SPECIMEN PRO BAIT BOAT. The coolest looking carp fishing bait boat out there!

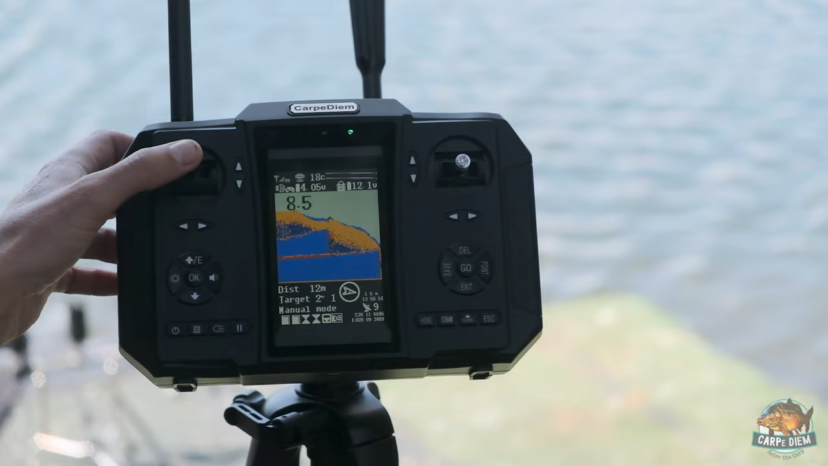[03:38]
We're going to say, save a point. Point number one, okay.